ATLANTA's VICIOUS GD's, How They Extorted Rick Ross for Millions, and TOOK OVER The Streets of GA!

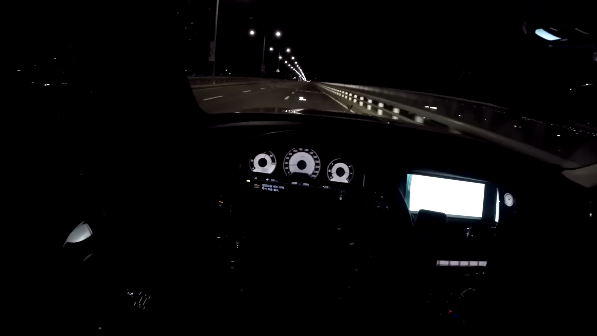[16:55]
After a joyous night, he heads home in his Rolls Royce with a woman named Shateria.